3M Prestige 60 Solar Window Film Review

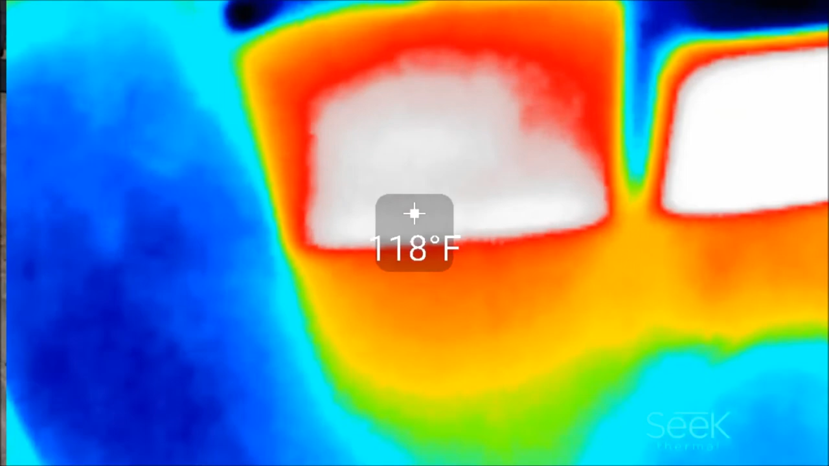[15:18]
On screen: spot 118°F
It's significantly hotter. It's rejecting heat from both directions.
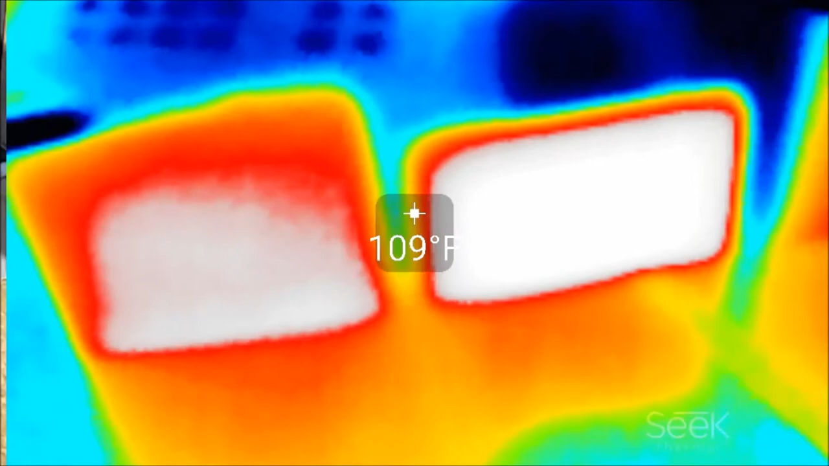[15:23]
On screen: spot 109°F
But in this case, most of the sun is striking here. So it's going to reflect that heat back through the glass.
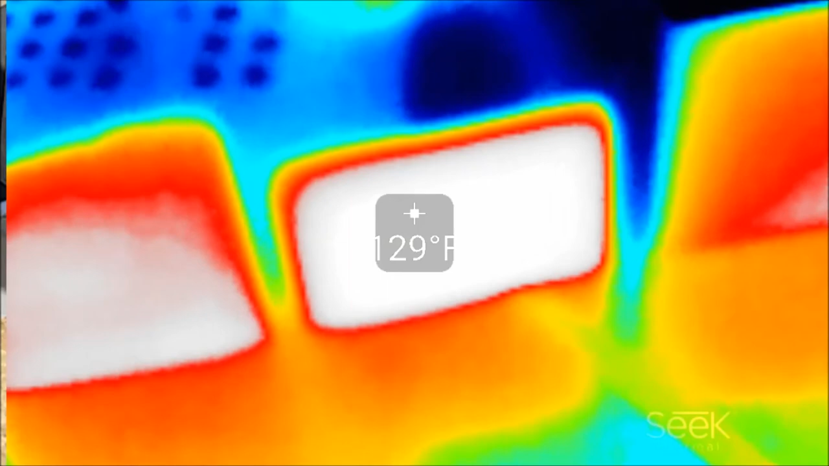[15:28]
And the glass is going to heat up a little bit. This is the single low-E coating.
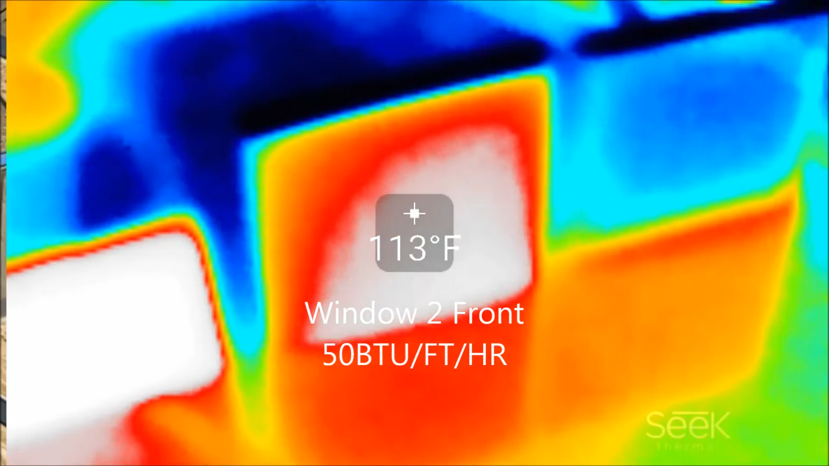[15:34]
On screen: spot 113°F
The glass is not as hot as the double low-E coating, but it's still hotter.
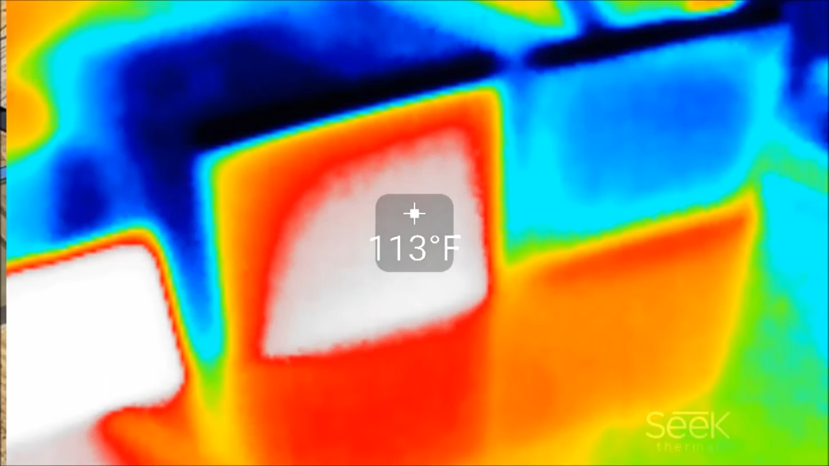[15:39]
On screen: spot 113°F
And here, again, no coating whatsoever. Glass is really cold, but it's letting in all the heat. The glass is not absorbing anything.